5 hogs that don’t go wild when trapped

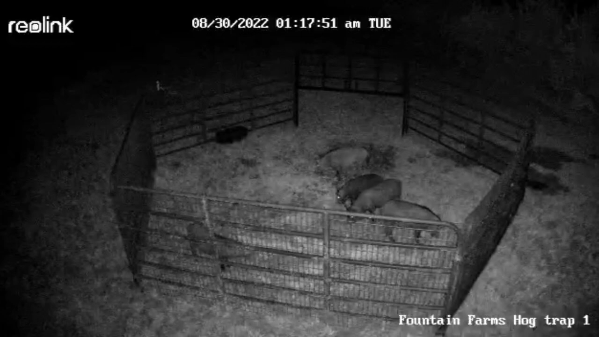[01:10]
But later that night, while I was sleeping good, they finally, all 5 of them got up in there and they got where they could get along. Got comfortable.